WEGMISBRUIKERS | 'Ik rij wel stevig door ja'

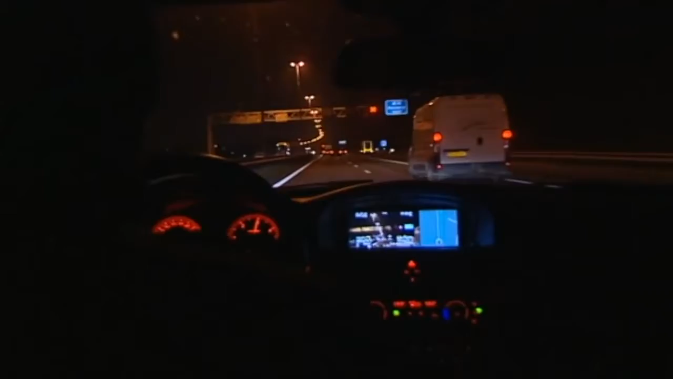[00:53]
Ja, als dat lukt is goed. Maar zover is het nog niet. Oh, wat gaat die nou weer doen, joh. De bestuurder hoekt zijn boliden van de ene weghelft naar de ander.